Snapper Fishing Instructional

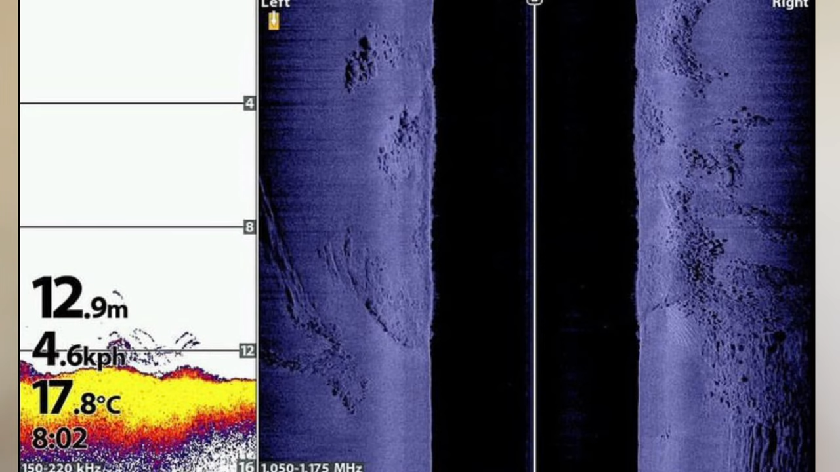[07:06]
On screen: depth 12.9 m, water 17.8°C
So just looking at Shot number one here You can see Um On the side scan image On the right hand side Going over some light Rubbly bottom there Um I'll fish over the top of that A lot But I'll also fish right around it Over the
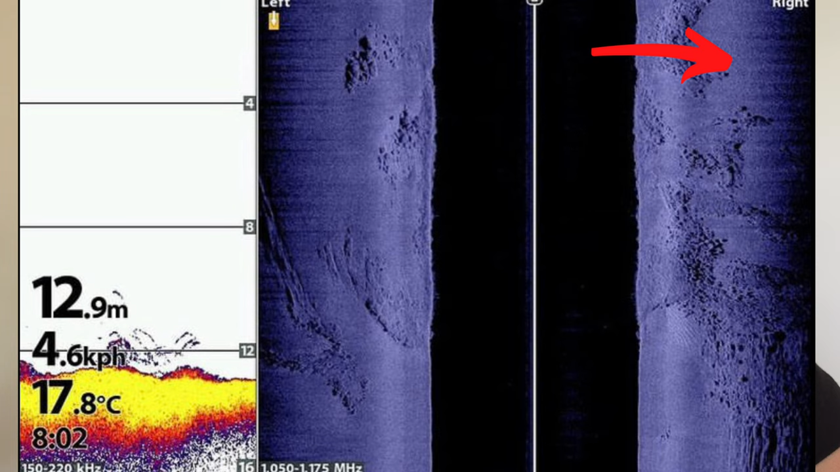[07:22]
On screen: depth 12.9 m, water 17.8°C
sand You can see some fish on the 2D On the left hand side there I mean Yeah 13 metres of water More often than not I'll hook the fish over the sand
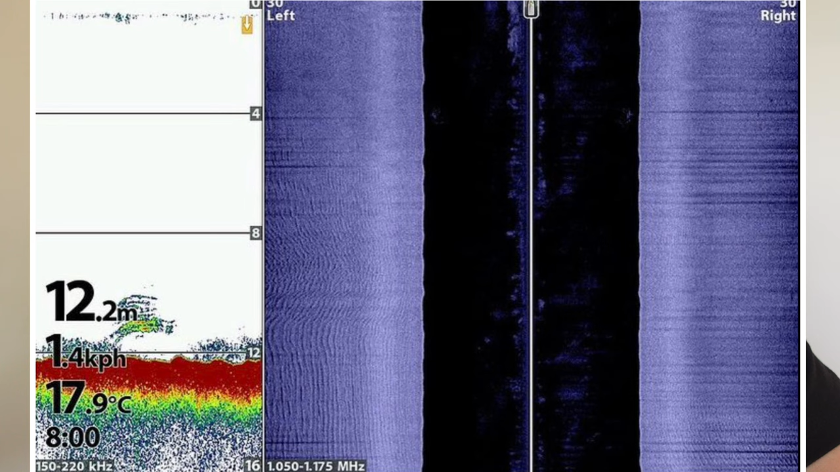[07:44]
On screen: depth 12.2 m, water 17.9°C, speed 1.4 km/h
That's Pretty much a sandy bottom Like there's a bit of shell grit Mixed throughout it But you can see
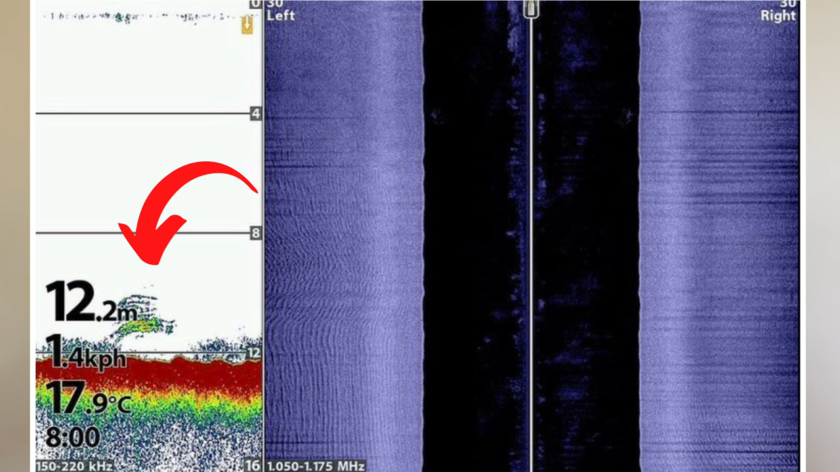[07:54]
On screen: depth 12.2 m, water 17.9°C
again Fish on the left hand side If I go over fish like that on the sounder I'll go past them
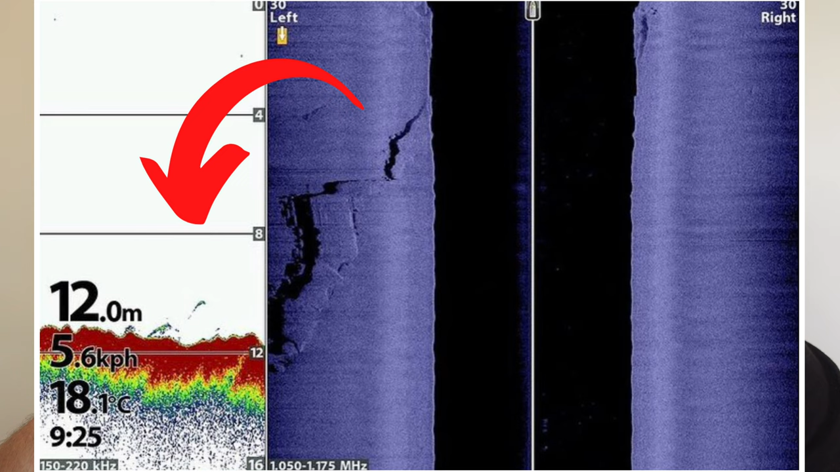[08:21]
On screen: depth 12.0 m, water 18.1°C
you can just see There's a bit of Bit of a ledge more than anything So There's a bit of rubble And then it's just a bit of a ledge And there's fish holding On top of that ledge Not right on the drop off But like Just on top of the ledge It doesn't drop off much Probably like half a metre But again That's enough to hold the fish